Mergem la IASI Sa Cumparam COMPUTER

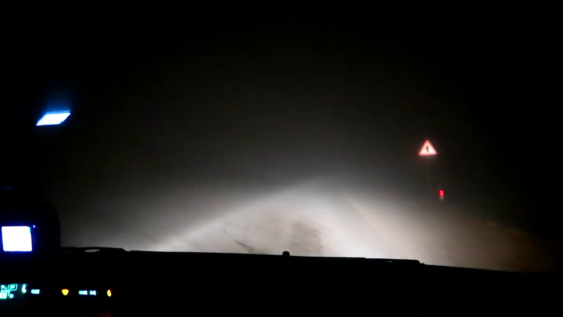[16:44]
Ia privit ce e afară, ceață, la cameră, mă uit în cameră, se vede mai bine drumul decât se vede cu ochiul liber. E foarte, foarte mare ceață, noi mergem așa, încetișor, încetișor. Da. Sunt eu aproape de orașul Chișinău. Atât că eu o să mă uit pe telefon, pe cameră o să spun ție, mergi, că mergi bine. Da? Da, în serios, în cameră se vede mai bine drumul, mai mult pe spațiu, adică mai pe teritoriu mai lung, adică, da, cum se vede, pe o rază mai lungă. Da, aici, pe ochiul liber, se vede cât?